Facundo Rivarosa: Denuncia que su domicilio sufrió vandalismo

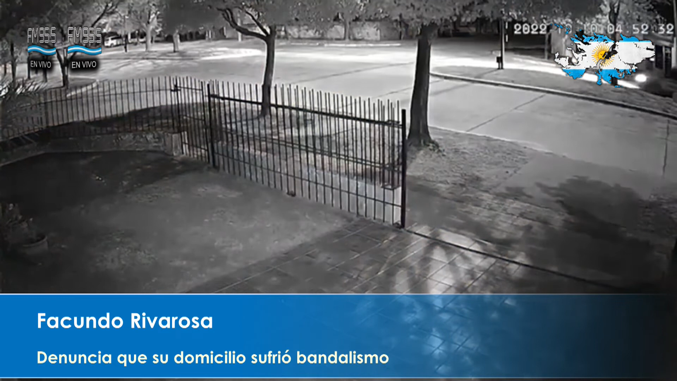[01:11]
y en uno de los videos que estamos viendo en este momento se ve como pasa un grupo y arroja una piedra, pero, digamos, no sé si tampoco iba apuntada específicamente a tu casa, ¿no? Sí, sí, es como la sensación que tenemos como que ellos pasan y piden, si rompen algo bien, si no siguen, no sabemos si lo toman como un juego, como un desafío, como una diversión para ellos. Es la verdad lo que te da más bronca y es, bueno, ahora tenemos un video para publicar, las otras veces no hemos hecho nada, ni denuncias, ni nada, porque no teníamos ninguna explicación.